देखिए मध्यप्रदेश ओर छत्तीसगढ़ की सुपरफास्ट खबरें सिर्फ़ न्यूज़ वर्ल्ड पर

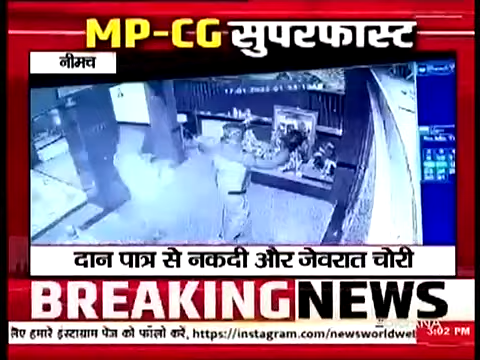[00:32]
मंदर में चोरी की वादात हुई CCTV कैमरे में कैप पुलिस चौकी से मां 3 किलोमीटर दूर मंदर में चोरी की वादात को दिया अंजाम चोरो ने दान पेटी से नगदी और जेवराद पर हाथ किया साथ